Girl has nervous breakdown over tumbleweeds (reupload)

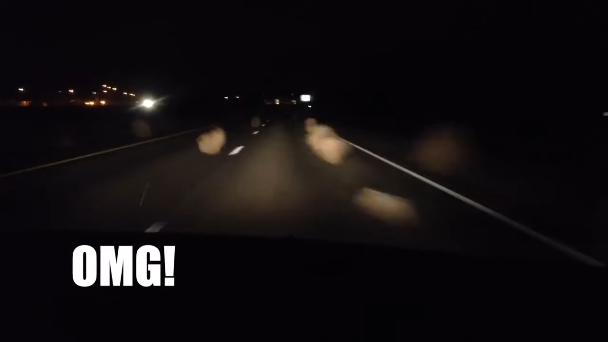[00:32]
Oh my god, baby. It's okay. Baby, it's not okay. It's okay. Oh my god. I can't do this. I can't do this. Pull over there. The fuck out. Pull over.
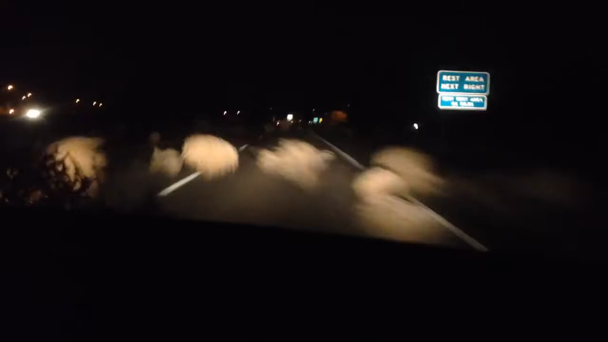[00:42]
Pull over. Baby, pull over. Just pull over right here. Oh my god. Oh my god. They're okay.
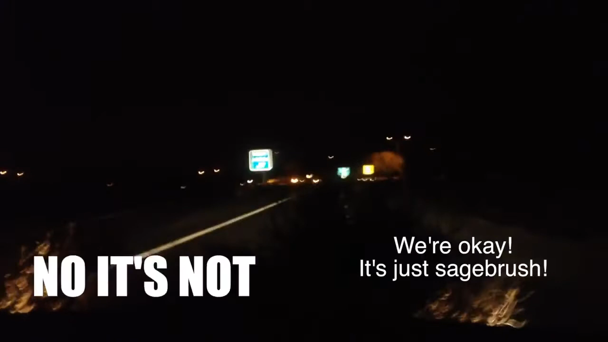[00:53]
No, it's not. It's just a safe brush. They're attacking us. I can't see.
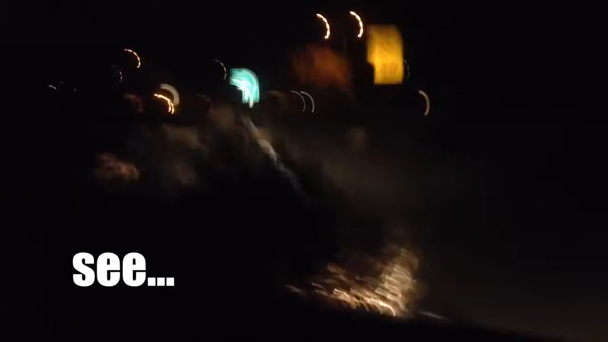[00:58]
Oh no. I can't see anything. I'm scared. Okay, pull over to the fucking rest of the top.